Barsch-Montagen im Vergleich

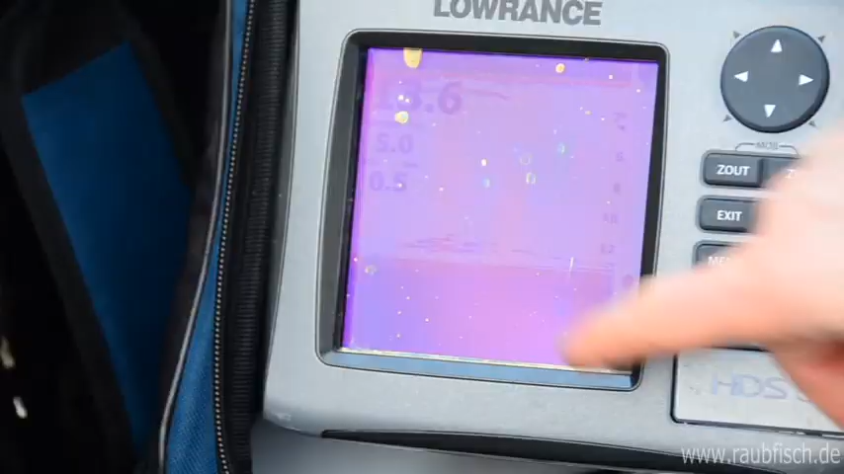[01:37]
Eine kleine Erhebung unter Wasser. Immer ganz gut, gerade im Herbst. Dann stehen die Barsche da oft gedrängt dran.